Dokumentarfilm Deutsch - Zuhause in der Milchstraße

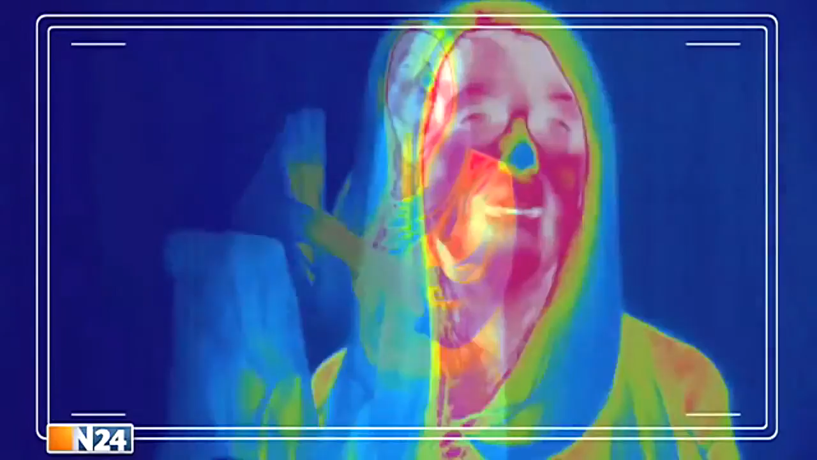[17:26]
Mein warmes Gesicht erscheint rot und weiß und meine kalten Haare blau.
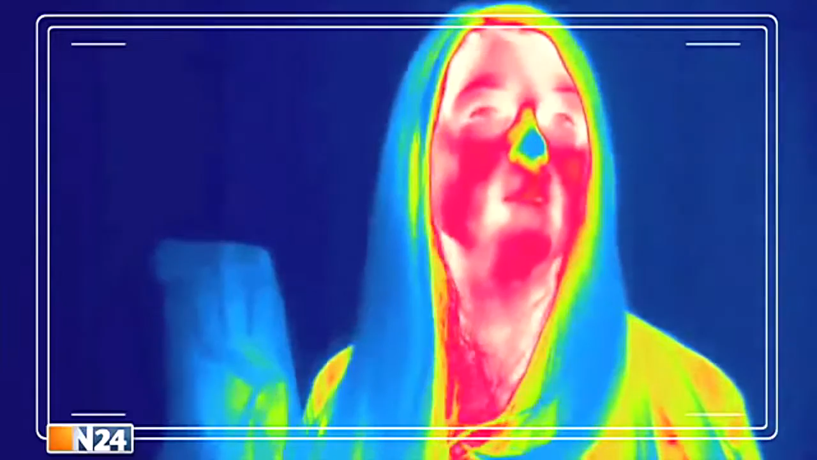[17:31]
Mithilfe der Infrarot-Kamera können sie also sehen, wie viele Finger ich in der Tüte hochhalte.